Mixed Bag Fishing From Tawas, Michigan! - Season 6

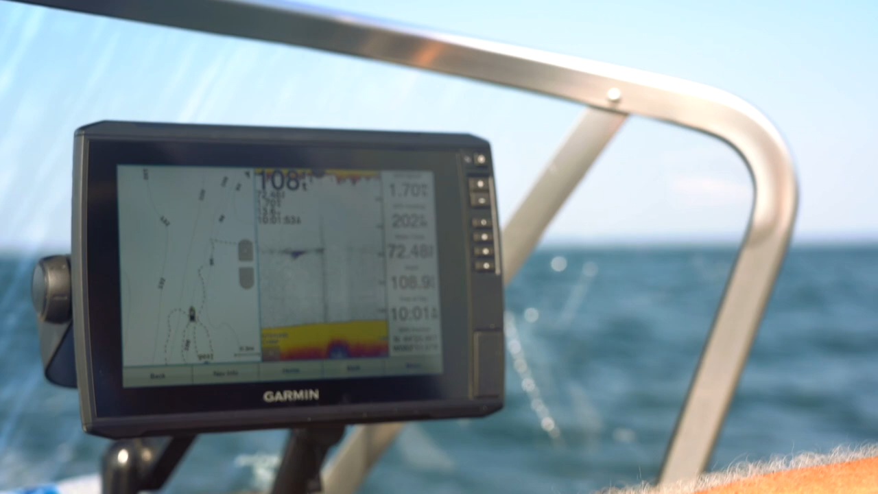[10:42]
And what we're doing is keeping our boat on the actual break itself on the slope. And it seems like right now we're in 110.
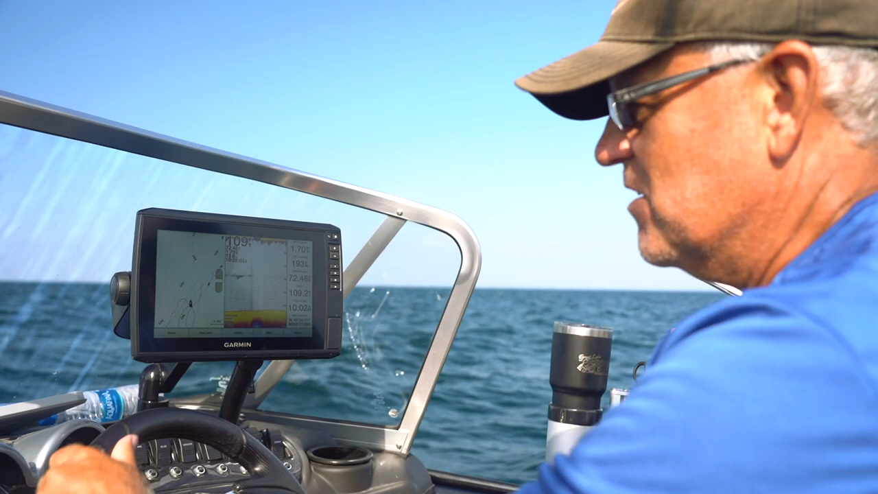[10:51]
Seems like the fish are biting right from the top of this roll at 95 all the way down to 120. And then so what we're doing is just zigzag and you can see it.
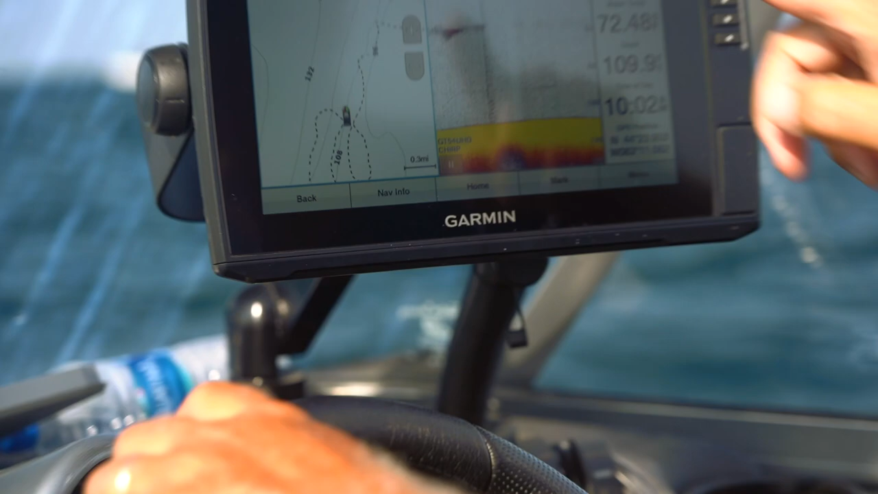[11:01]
We're just zigzagging up and down this slope. When we run out of marks, we go ahead and turn around and head back north. We're going south right now. And we're just using the graph and the mapping capabilities with the depth contour lines to isolate and identify exactly where we should be fishing. Once we catch a few fish, then we know what depth they're holding in.
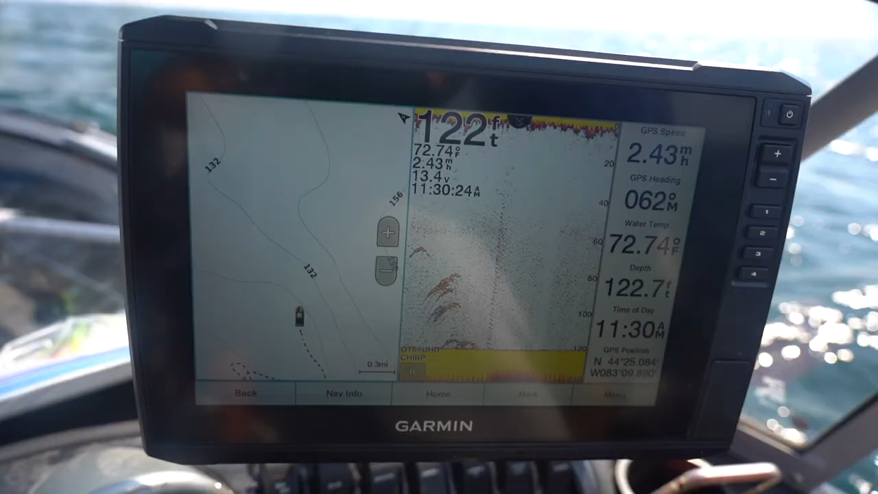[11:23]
On screen: water 72.74°F
Now as the day progresses, they might slide out from 100 to 110 or 110 to 120. And that's why we just keep expanding our zone. Right now we're at 10 in the morning. That's fish number eight. So we've done good so far today, but we may have to expand that zone out to 120.